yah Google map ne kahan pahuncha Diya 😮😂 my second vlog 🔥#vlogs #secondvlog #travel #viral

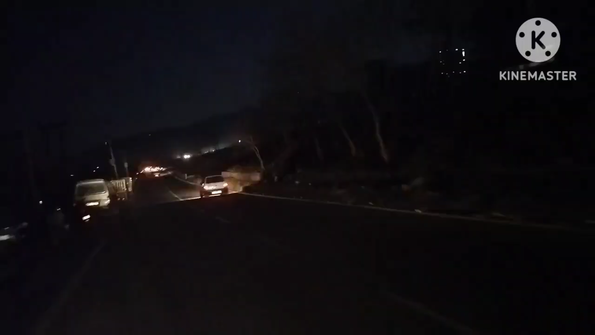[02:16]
अभी रात हो चुकी है और वह वाला पूल देखवा आप गोवर से रेखो के तो वह तो
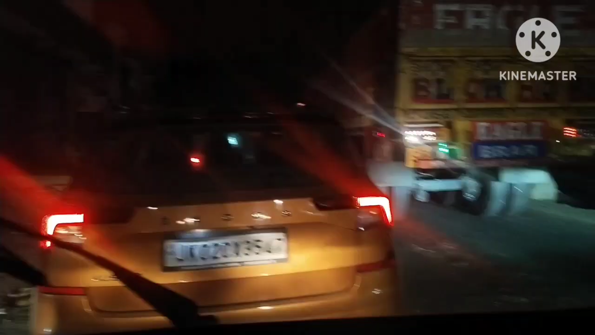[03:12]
बाई, तकड़ा ही जाम लग लग लगा, पता नहीं कब गर पहुंचेंगे, जब क्या होगा